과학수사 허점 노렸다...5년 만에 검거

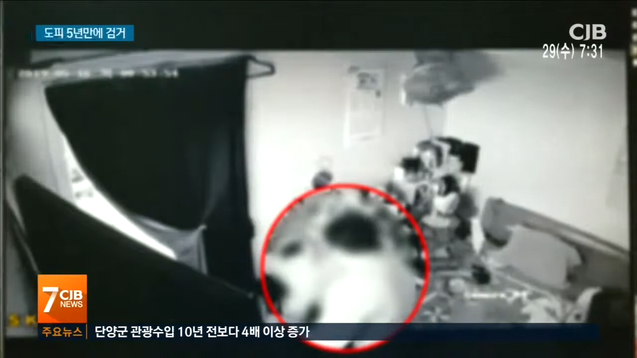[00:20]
대전의 한 마사지 업소. 한 남성이 주인이 없는 틈을 타 서랍에서 지갑을 꺼내 유유히 달아납니다. 이번에는 노래방.